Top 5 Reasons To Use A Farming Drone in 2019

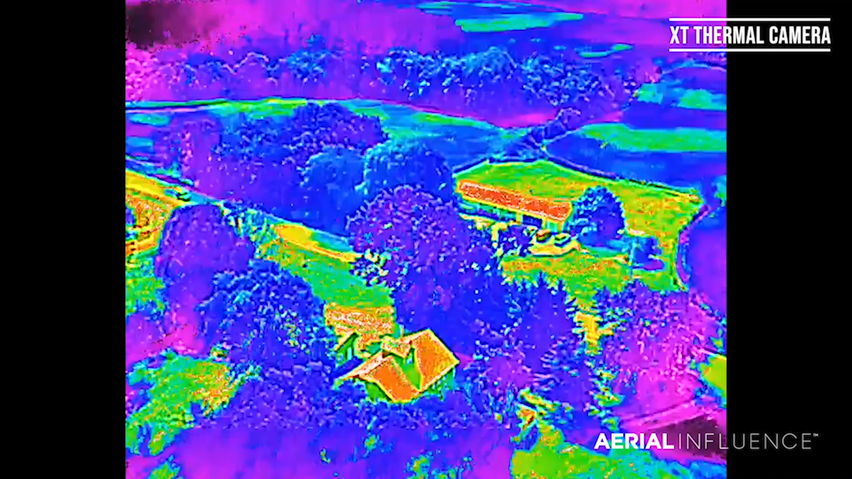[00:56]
Now what that means is that these thermal sensors can detect which portions of your field are over or underwatered,
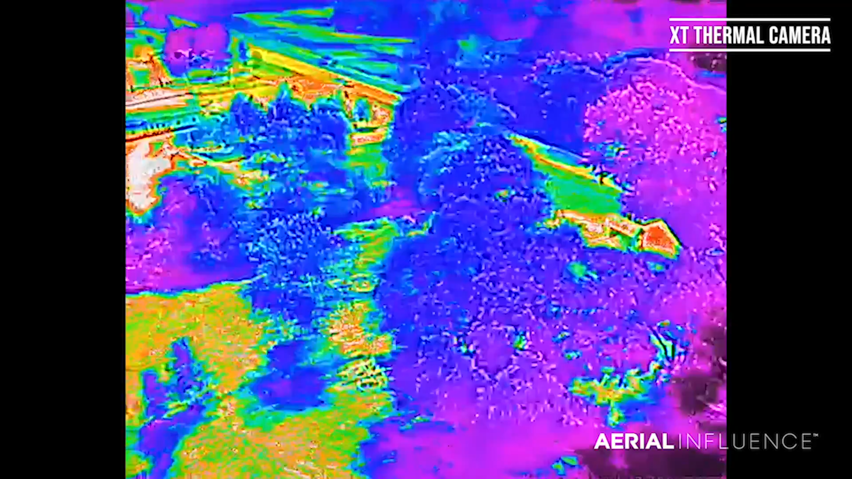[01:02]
allowing you to water only the areas that need to be watered, which lessens the amount of fertilizer runoff and waste as well.